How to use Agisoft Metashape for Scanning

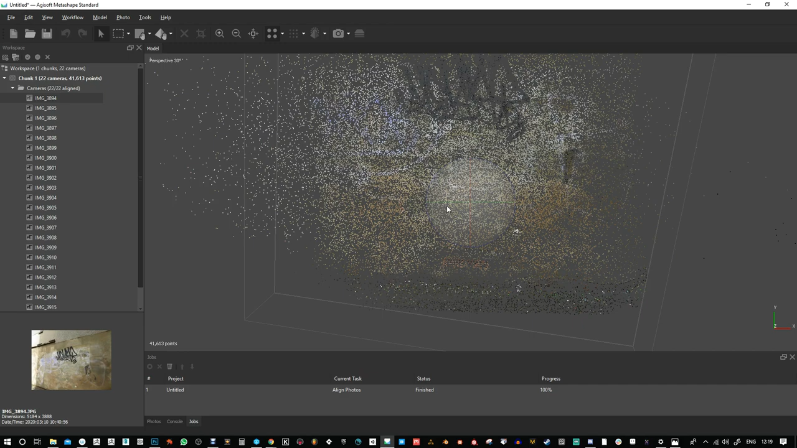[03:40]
okay so that didn't take long and you see it's come up with this point cloud now this point cloud
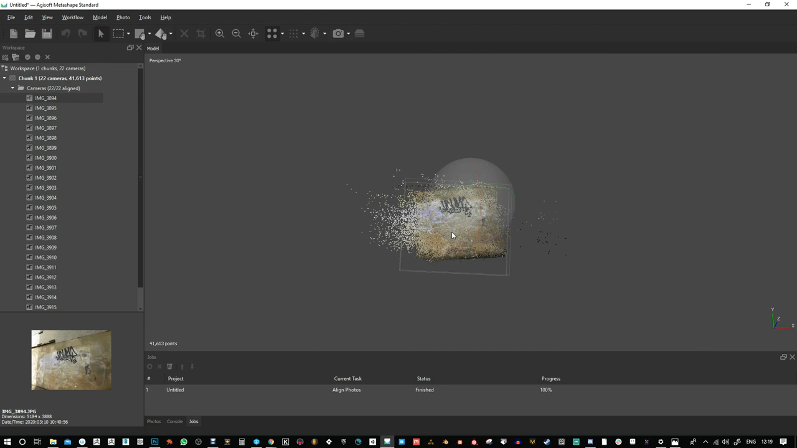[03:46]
is based on the number of photos that you've taken uh how accurate it's got you know
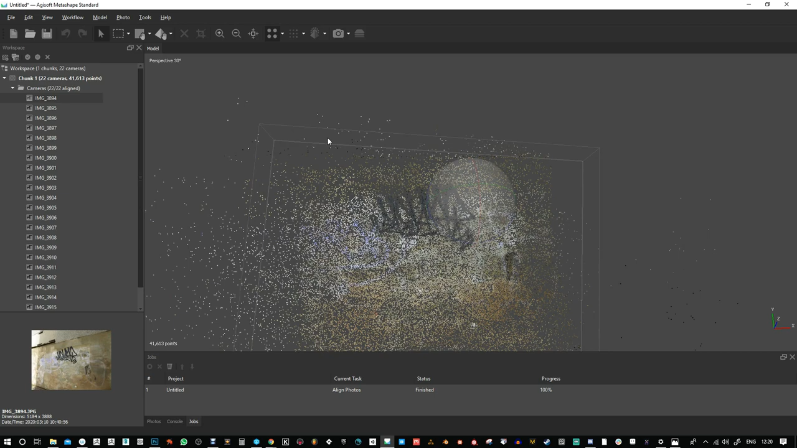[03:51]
uh the information is between each uh photograph so if you've got a uh shaky shaky hand or anything it's gonna it's not gonna find as many points
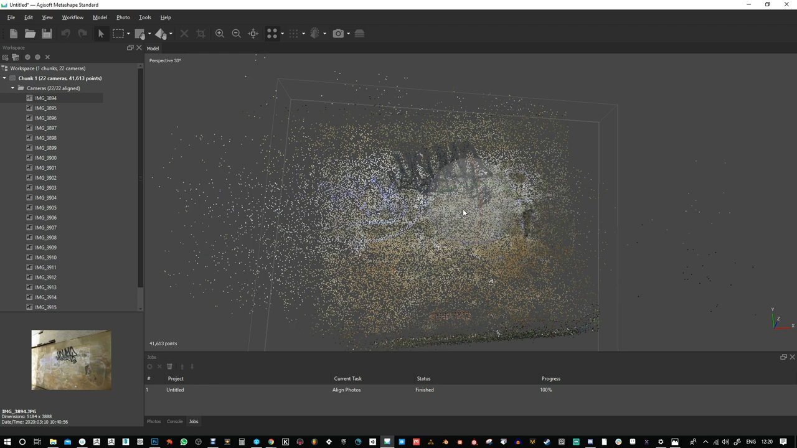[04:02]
so I've used a tripod and it really helps now you can see here this is the the point cloud that it's shown you and there's no dense point cloud yet so that's what you have to do next now this workflow gives you everything you need so initially I did align photos and now I want to do build dense cloud now this does take a little bit longer and I'm going to set it on just one above low I'm going to set it on medium and again I'll pause the video you can also change like
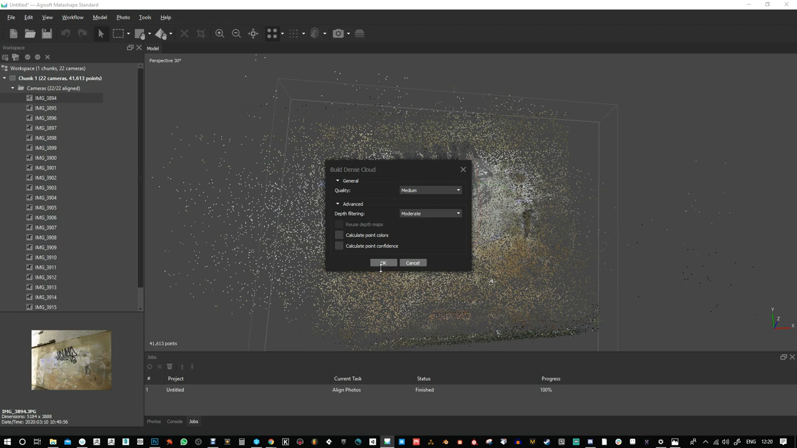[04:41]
these kind of things as well I'll put this on moderate and this may take a while I'll let you know how long it's actually taken um and let's go for it all right so that step didn't take too long it took roughly maybe 10 10 minutes or something let me just see if it shows uh finish processing 874 seconds what's that then 10 plus 200 yeah it's about 13 say 15 minutes
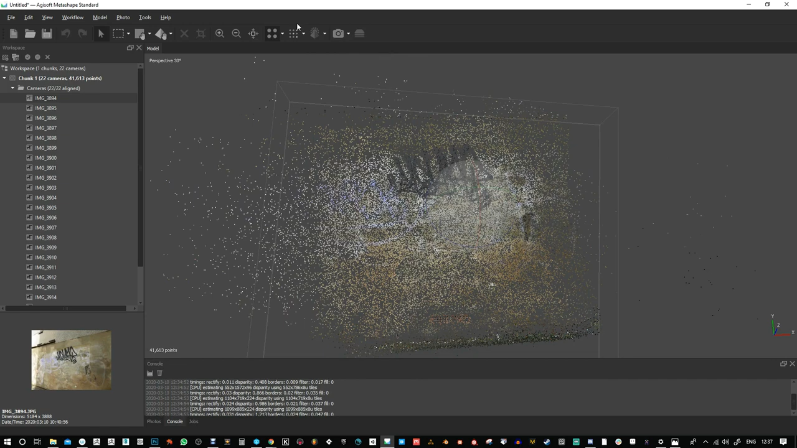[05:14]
okay so dense cloud is now this one dense cloud and um sometimes you can see in color but maybe I've not calculated the point colors
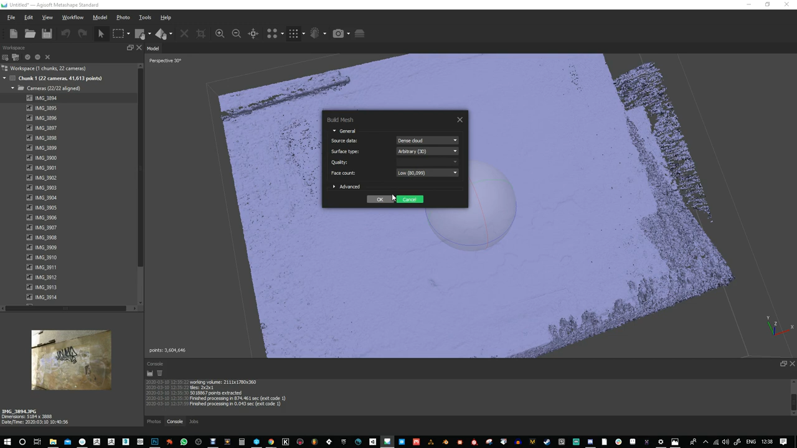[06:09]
and it takes like a fraction of the time but I'm going to go arbitrary 3d I'm going to try low and just leave leave everything as it is let's go for that
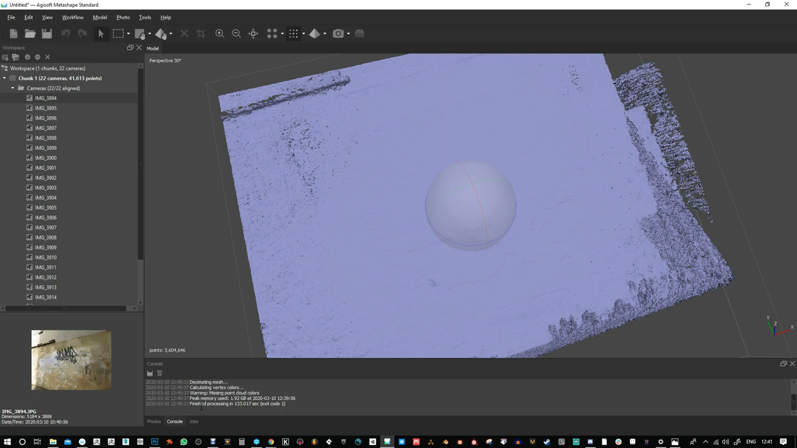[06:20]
okay that only took about three minutes uh so let's check that out and if you go to this one and do model solid you see you've got this solid model now
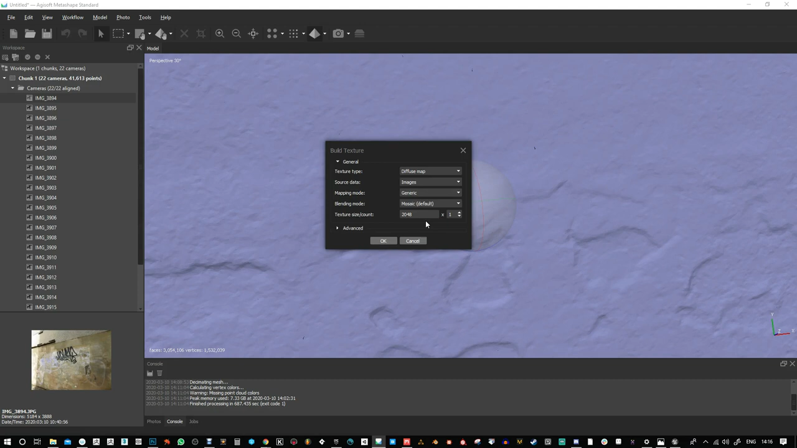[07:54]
I like to set this to 8192 and just let it do its thing okay diffuse map you can also do an occlusion map if you want um generic mapping
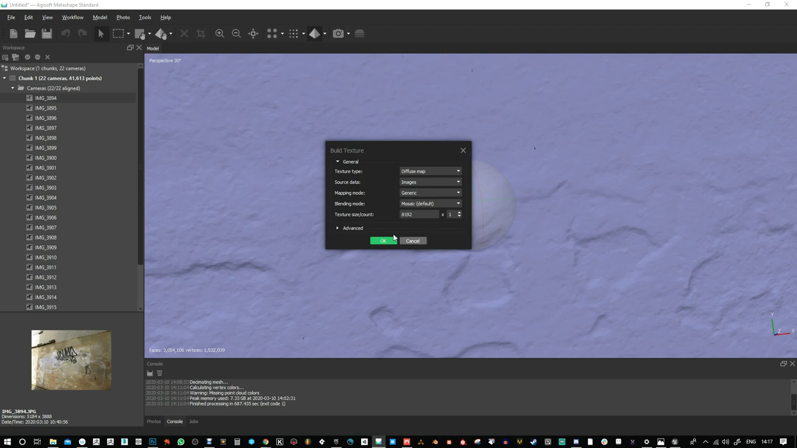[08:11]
and let's go for it all right so I've added the texture and to see it just have to change this to model textured